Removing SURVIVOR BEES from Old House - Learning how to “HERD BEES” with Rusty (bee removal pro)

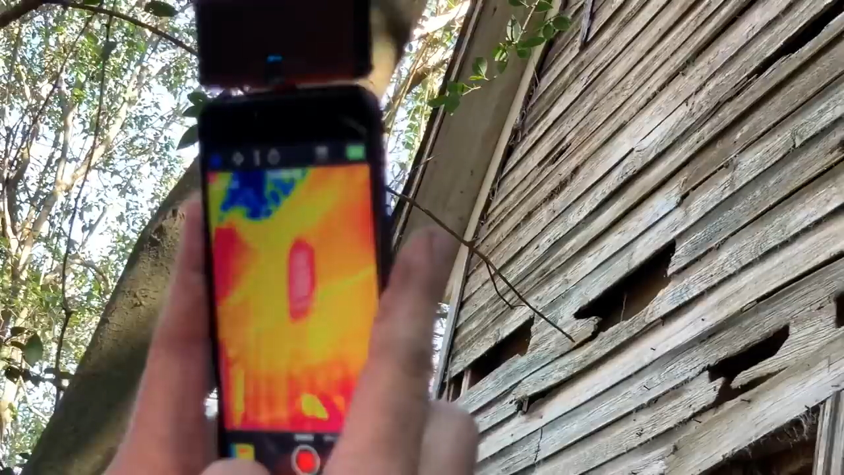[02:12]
Well, considering the hot spot is just on the brood, there's no telling how much comb and honeycomb is not covered. I can see comb down in a gap here just above the window all the way to the ceiling.
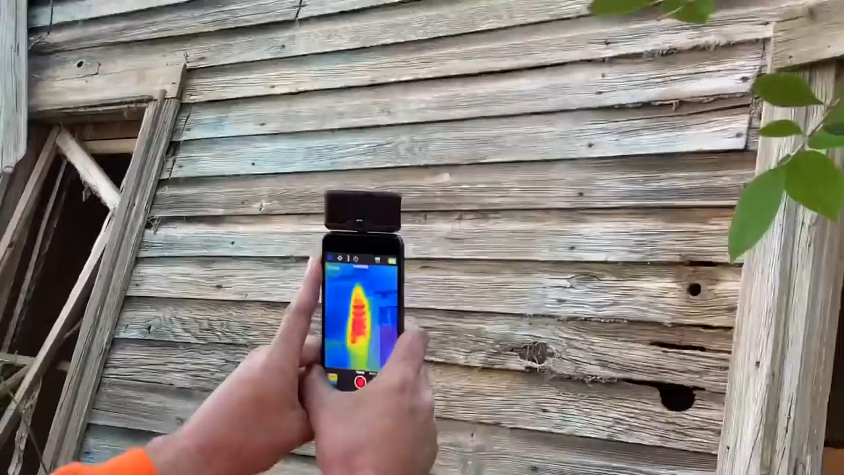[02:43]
So that's two good sized colonies. This is going to be high adventure, Bruce. I see.
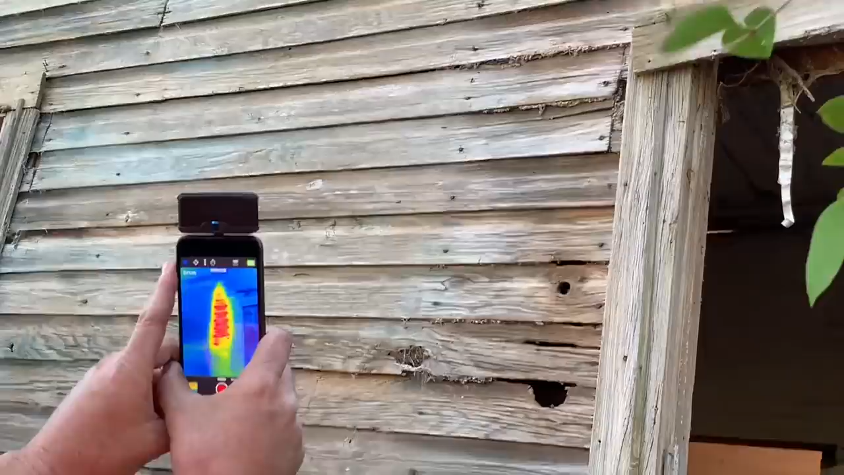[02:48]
You got me that one goes way on up there. Yeah, I mean, that's.
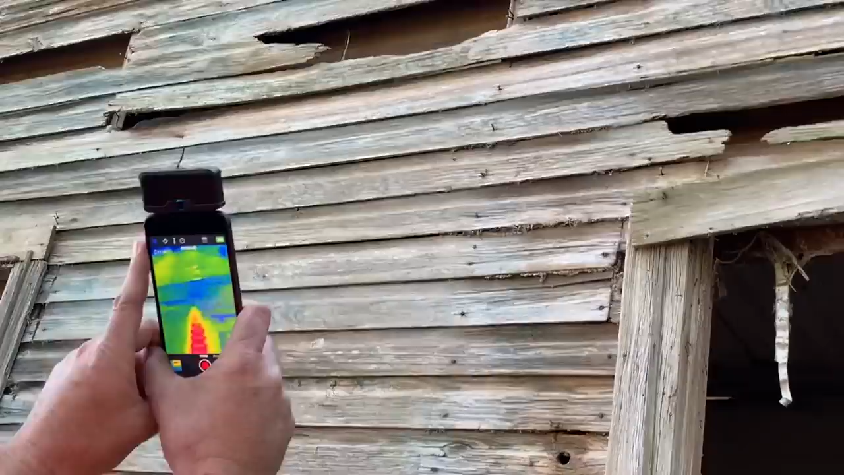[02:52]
It goes, I can see comb through the gaps in the wood pretty high, so there's probably a ton of honeycomb up high.
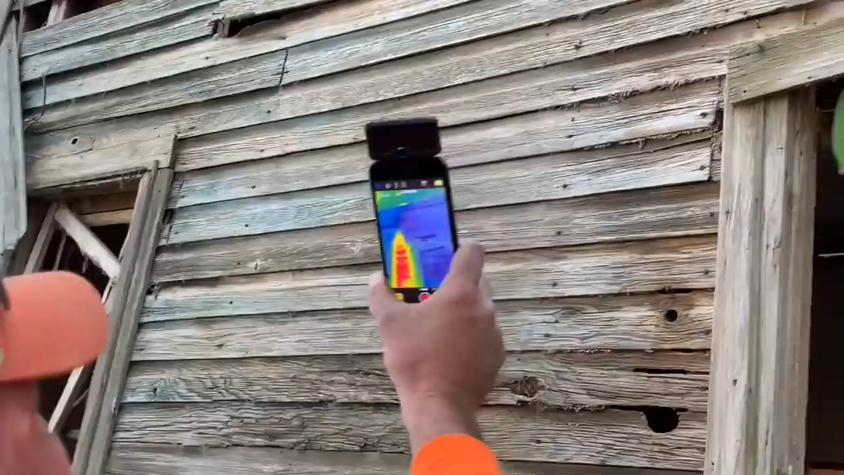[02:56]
That's gonna be fine. This would be outstanding. I'm glad I brought the chainsaw and the rake.